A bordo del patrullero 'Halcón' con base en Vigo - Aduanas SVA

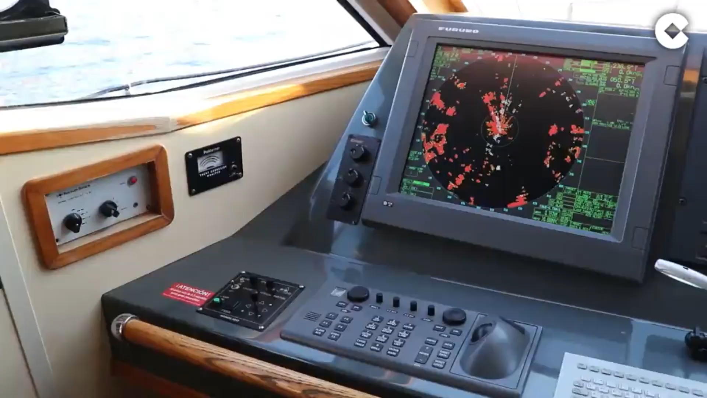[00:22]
Pues mira, aquí puedes ver los otros barcos, los concretamente los que tienen AIS, ¿vale?
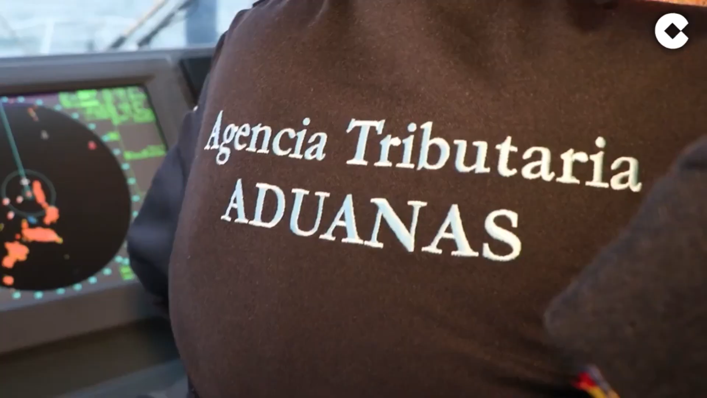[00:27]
Que es un dispositivo de identificación de barcos, y los que no tienen AIS los reconoceríamos aquí en el radar.